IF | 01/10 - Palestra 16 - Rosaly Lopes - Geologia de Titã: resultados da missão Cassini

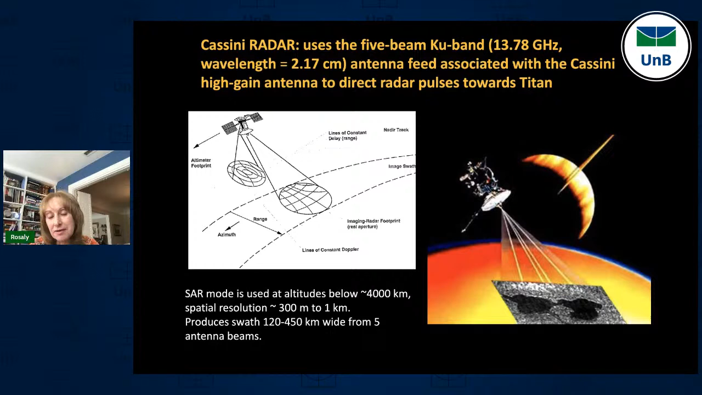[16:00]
como se fosse uma fita que o radar obtia essas imagens. E aqui eu vou mostrar para vocês melhor. Então, isso são órbitas diferentes da Cassini ao redor de Saturno, passando por Titã, e a gente conseguia essas tiras com dados de radar. E as cores aqui são artificiais,
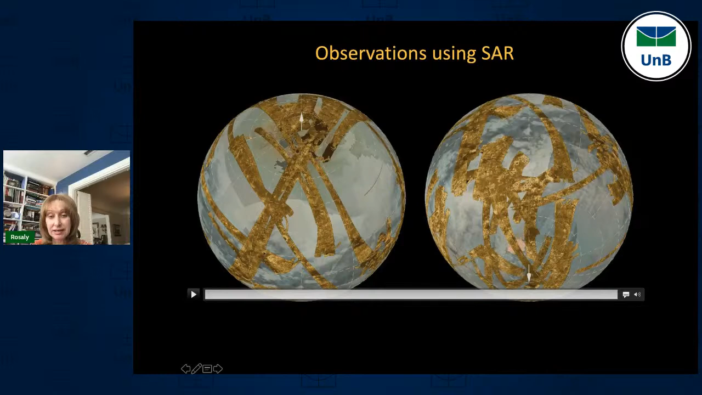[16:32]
e embaixo nós mostramos um mapa feito no infravermelho.
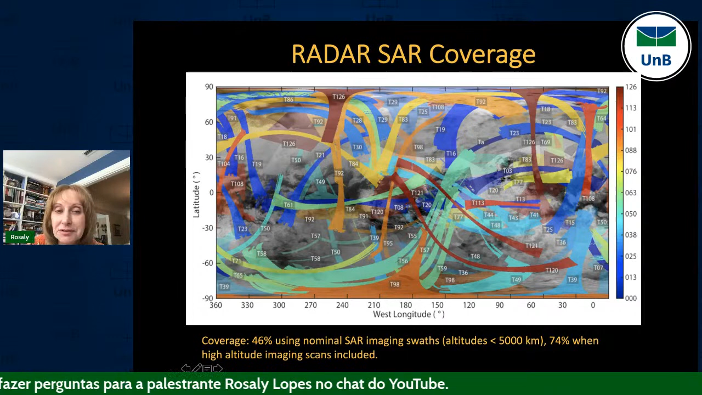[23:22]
mas esses são os números, são, diz a passagem por Titã, número 29, número 83. Então, nós tivemos 126 passagens por Titã.
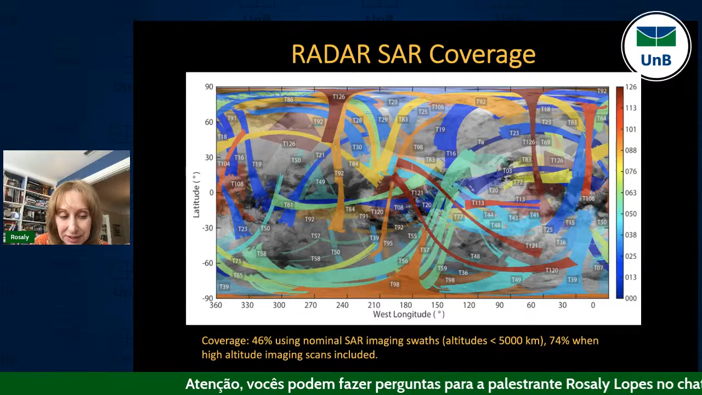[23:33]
Então, no final,
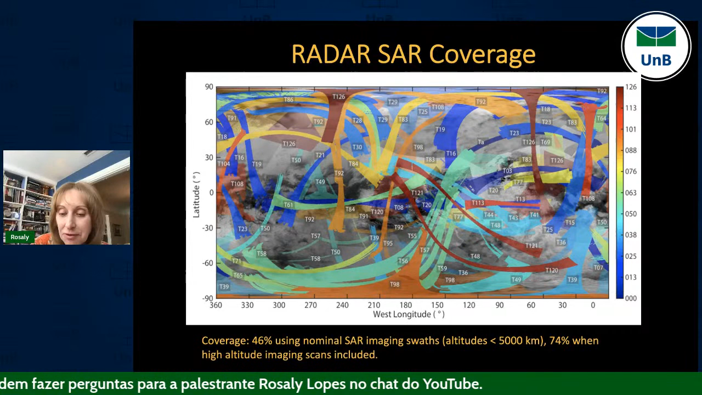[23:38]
nós cobrimos quase 50% da superfície e, usando observações mais distantes, mais ou menos 74%.
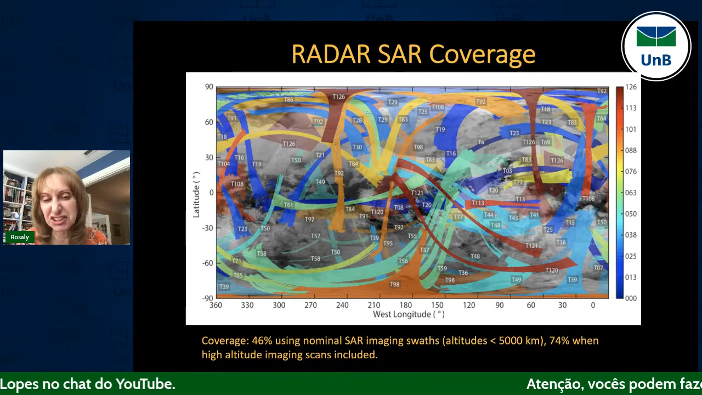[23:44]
E aí, nós, para fazer um mapa geológico, nós usamos vários dados de vários instrumentos, então, aqui está as tiras de radar em cima de um mapa feito pela câmera e um mapa feito pelo espectrômetro no infravermelho.
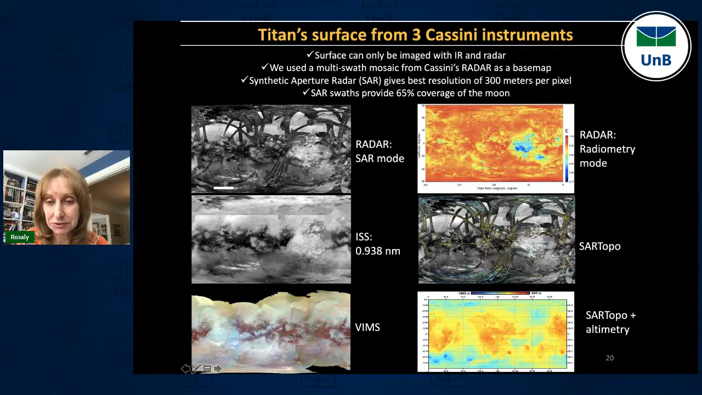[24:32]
usando outro modo de usar o radar e até os colegas meus fizeram um mapa topográfico de Titã. E tudo isso foi importante para fazer um mapa geológico. Então, aqui, por exemplo, vocês estão vendo uma cratera A imagem tirada da câmera é essa aqui, não é muito nítida, mas nas ondas de radar nós conseguimos ver mais detalhes. Com o modo radiométrico, nós podemos ver que
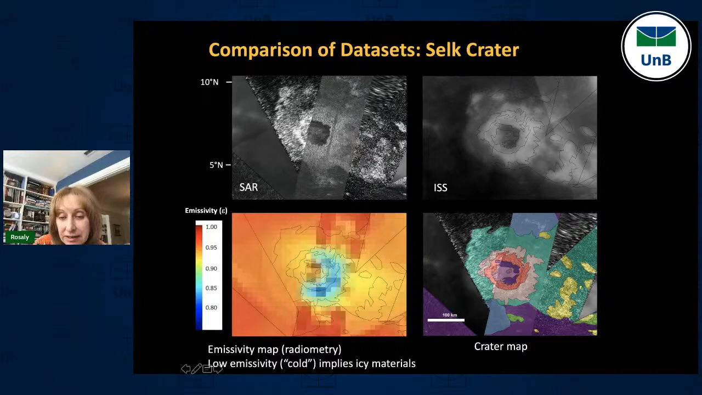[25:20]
as partes que nós interpretamos como gelo é mais aqui na borda da cratera, que é o esperado, e com isso fizemos um mapa geológico, isso é só de uma área para ilustrar. E a geologia de Titã é é muito parecida com a da Terra,
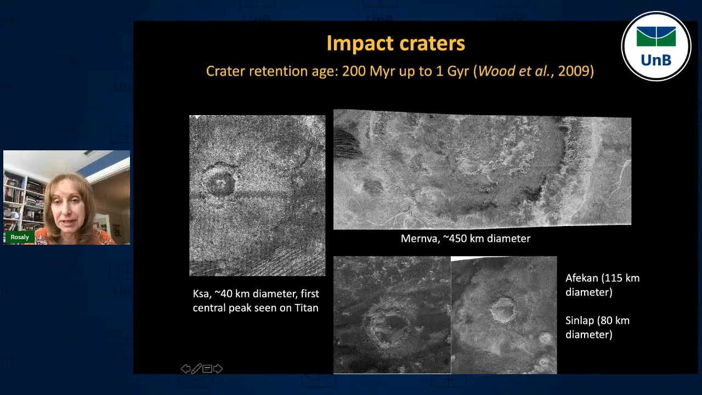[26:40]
mas a idade da superfície é mais ou menos entre 200 milhões de anos e um bilhão de anos. Nós temos montanhas, aqui nós vemos várias montanhas em formação,
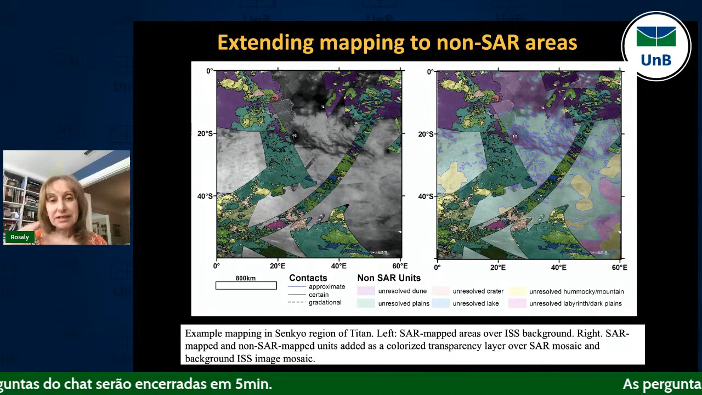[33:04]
nós podemos fazer um mapa global aqui vocês veem as partes que o radar não cobriu
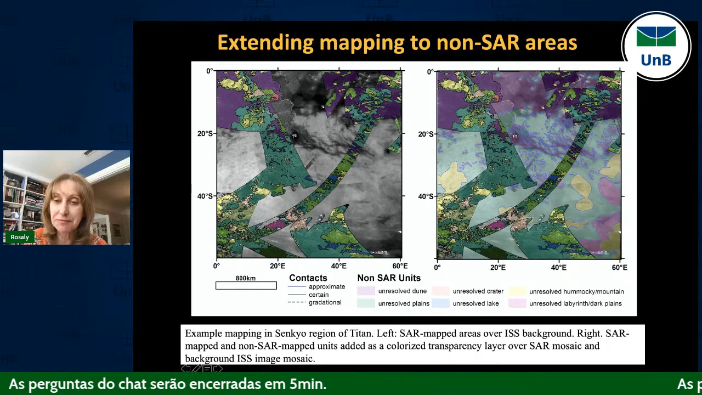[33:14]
mas fazendo essa correlação entre os dados de vários instrumentos